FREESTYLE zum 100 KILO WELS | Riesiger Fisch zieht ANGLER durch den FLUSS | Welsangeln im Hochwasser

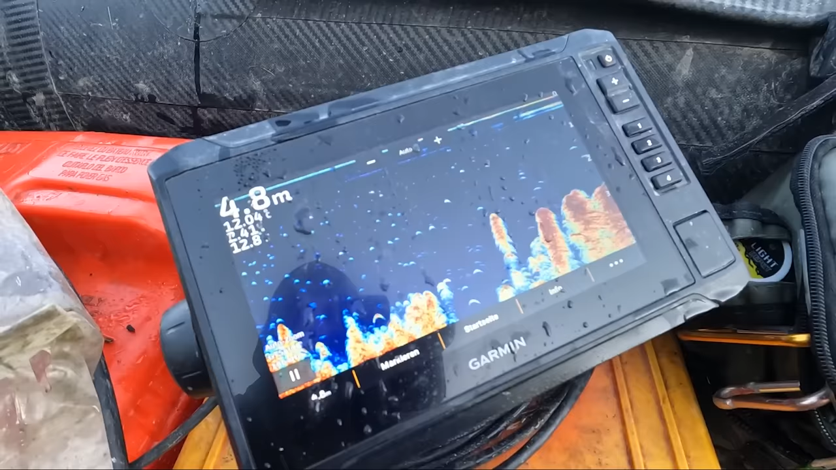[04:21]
On screen: depth 4.8 m
Hier auf dem Echolot könnt ihr jetzt sehr gut dieses überschwemmte Grasland mit den ganzen kleineren Bäumen drin erkennen.
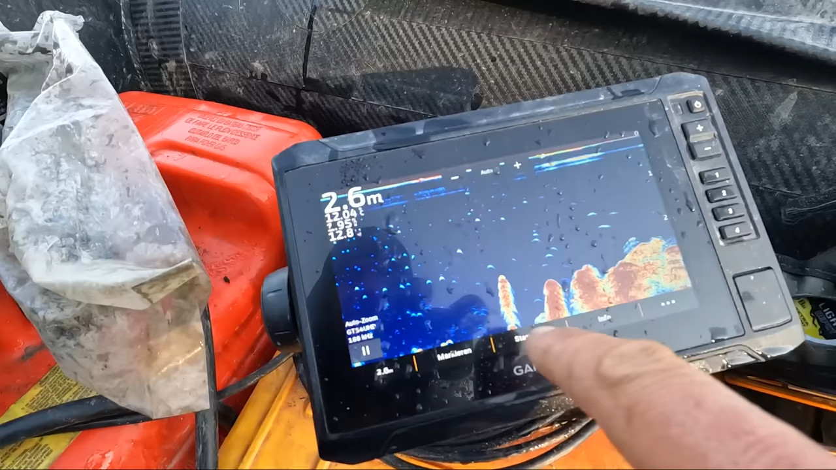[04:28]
On screen: depth 2.6 m
Alles, was hier hochkommt, sind alles Gräser, Bäume,
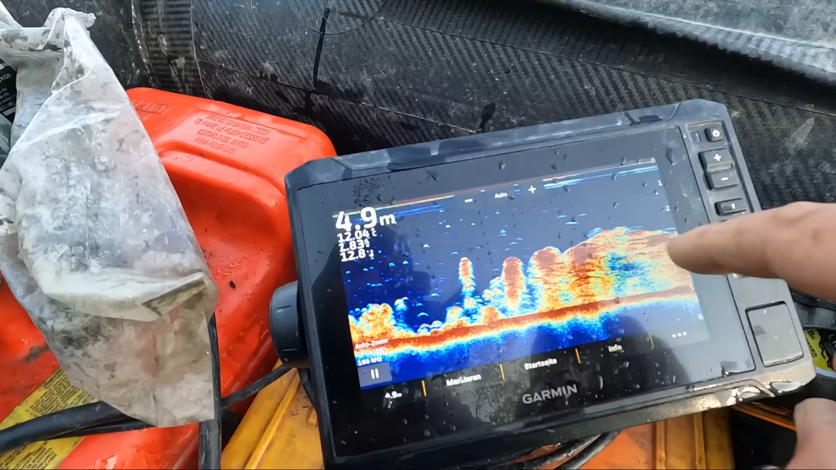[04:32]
On screen: depth 4.9 m
Sträucher, die sonst am Ufer stehen, ja?
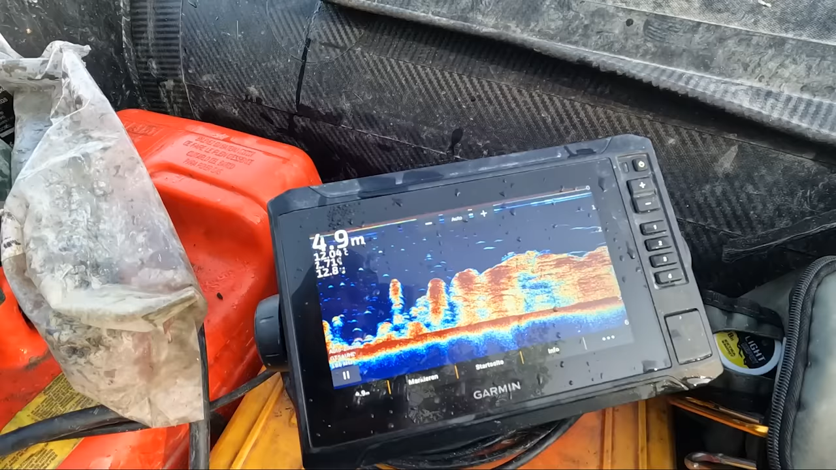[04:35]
On screen: depth 4.9 m
Die sonst nie im Wasser sind. Und durch den Anstieg jetzt von über 5 Metern in die Höhe ist dieser ganze Bereich geflutet.
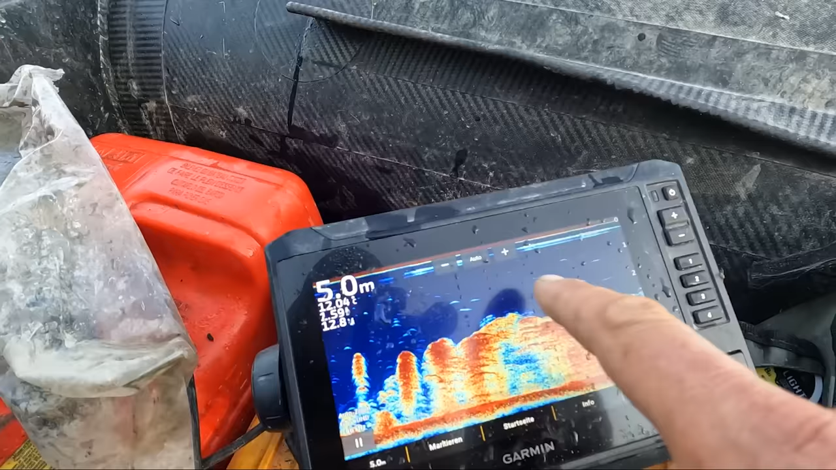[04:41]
On screen: depth 5.0 m
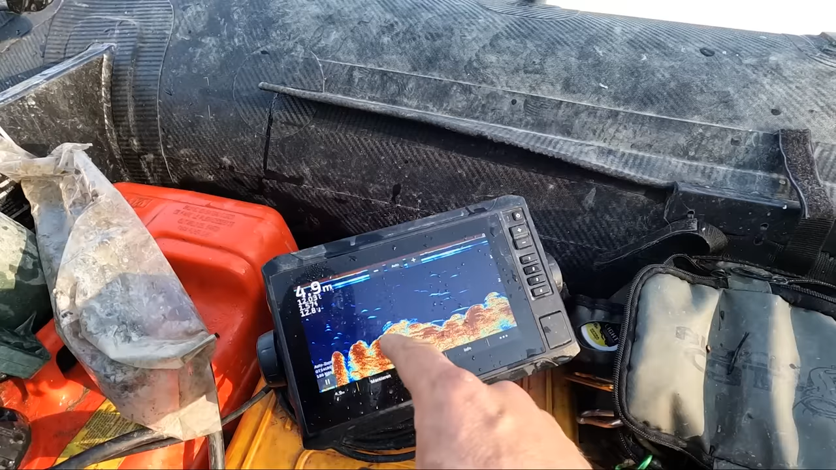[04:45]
On screen: depth 4.9 m
Und in diesem Grasland, da verstecken sich jetzt die Köderfische, die Futterfische.
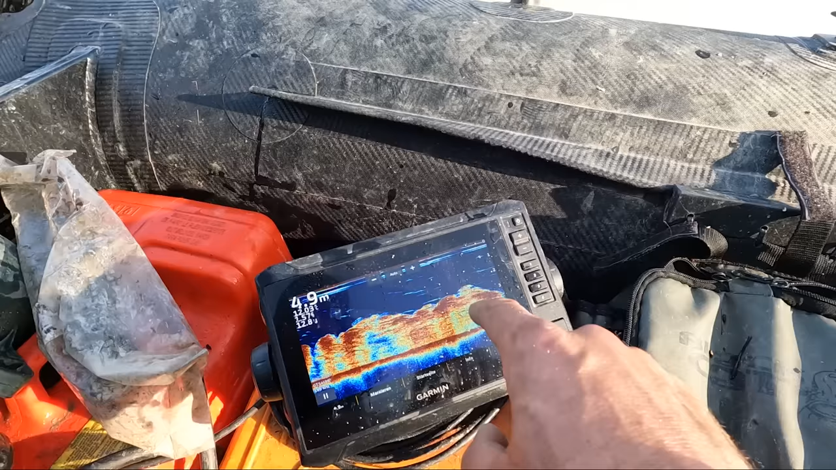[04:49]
On screen: depth 4.9 m
Und der Waller wird genau in diese Bereiche reinschieben, um dort Beute zu machen.